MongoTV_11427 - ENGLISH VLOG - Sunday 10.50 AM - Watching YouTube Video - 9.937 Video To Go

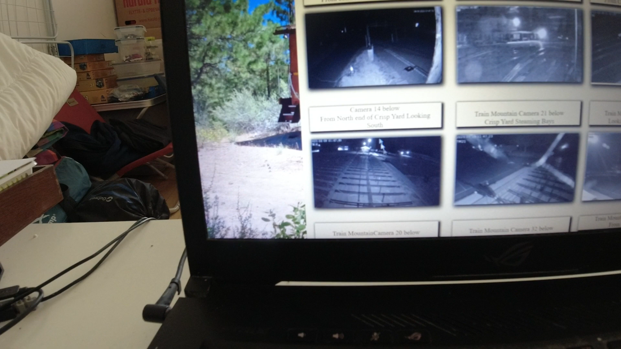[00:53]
world's biggest uh but that's in 2m tonight there i'm nine hours that's the world's biggest uh railroad got the tracks down there but now it's night 2m tonight as you can see some of the tracks there
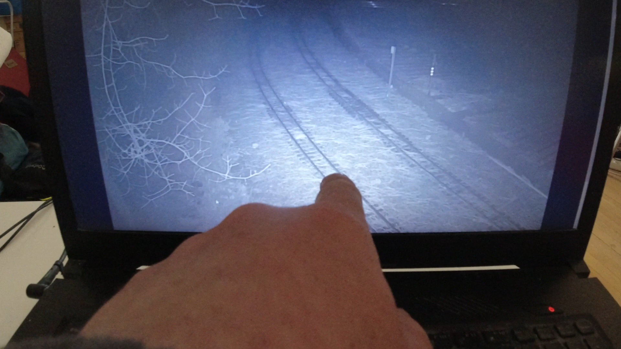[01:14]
that's 7.5 7.5 gaugos so five is a little bit smaller